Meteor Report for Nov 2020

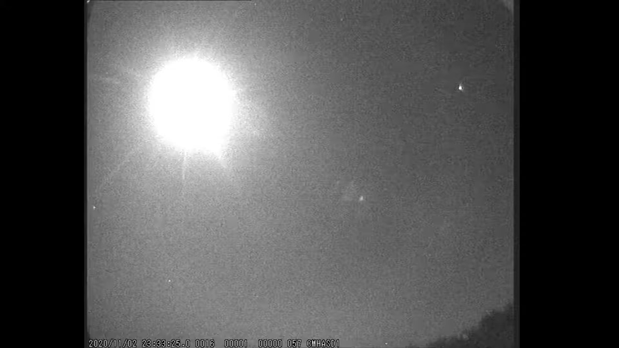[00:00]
This is the November 2020 Meteor Report for the Crayford Manor House Astronomical Society Dartford. This month we identified 244 meteors, the brightest of which was of magnitude -3.6.